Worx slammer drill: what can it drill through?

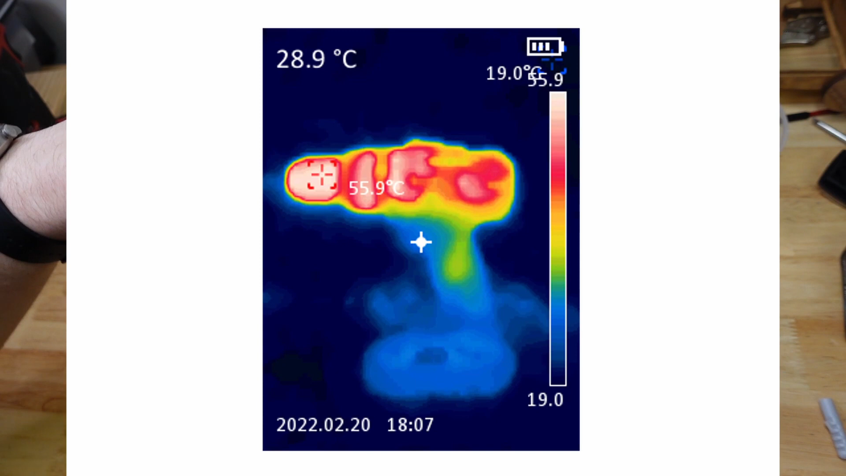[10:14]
On screen: spot 28.9°C, max 55.9°C
So this whole front mechanism, especially motor will always get hot, but you know, I really noticed this metal part, especially getting pretty warm. So, um, yeah, it didn't, didn't handle that super well.